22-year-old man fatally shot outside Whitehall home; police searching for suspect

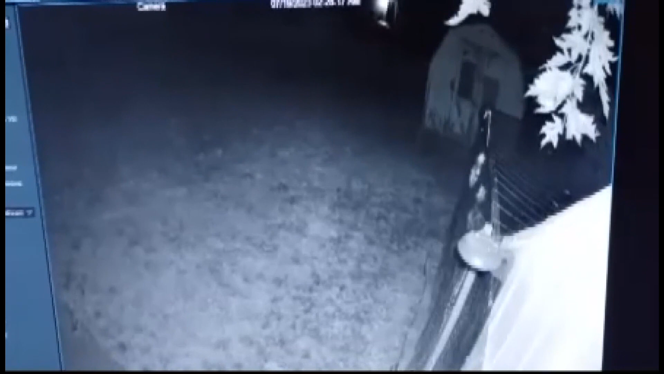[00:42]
A neighbor's security camera caught the sound of more than a dozen shots being fired around 2.30 Monday morning on Colgate Road in Whitehall.